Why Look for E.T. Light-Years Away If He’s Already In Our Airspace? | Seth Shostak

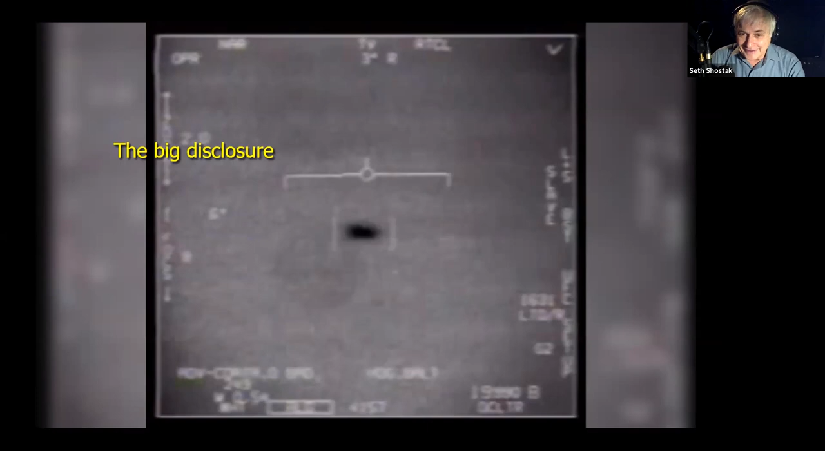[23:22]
Well, imagine that by chance, this fighter jet is following a, say, a commercial jet,